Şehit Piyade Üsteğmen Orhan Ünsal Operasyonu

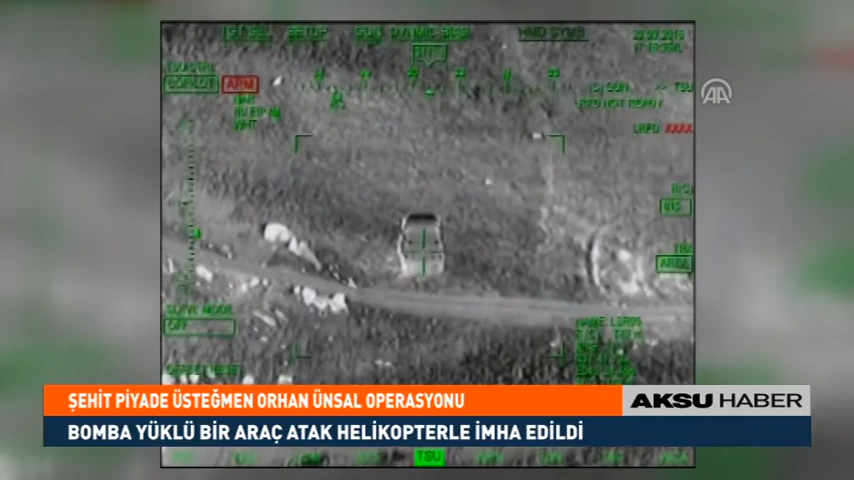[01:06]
pikap türü bir aracın bomba yüklü olduğunun anlaşıldığı söz konusu aracın atak helikopterlerle imha edildiği açıklandı.